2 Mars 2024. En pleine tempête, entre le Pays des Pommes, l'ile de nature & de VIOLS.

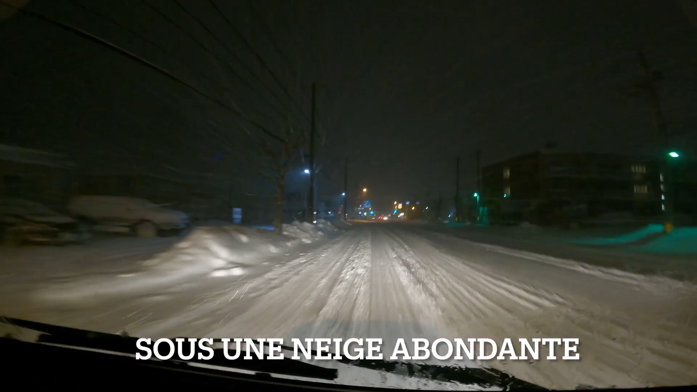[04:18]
Et bien voilà, comme vous pouvez le constater, je suis arrivé à Hakodate, sur l'île de Hokkaido, en ce 3 mars, il est minuit.